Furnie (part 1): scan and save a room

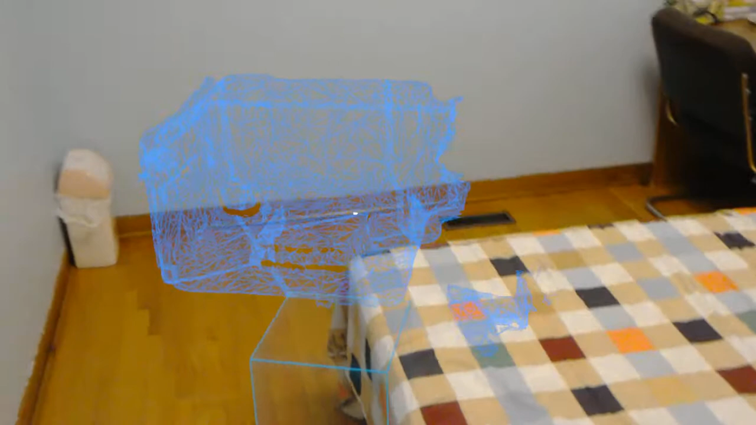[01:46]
so place near the mini map so there you go it's placed around this cube and you can see this
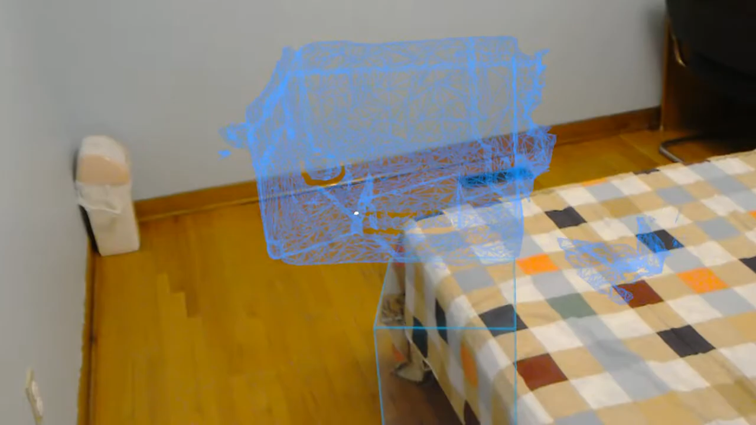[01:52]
room right here the middle is the bed and walk around a bit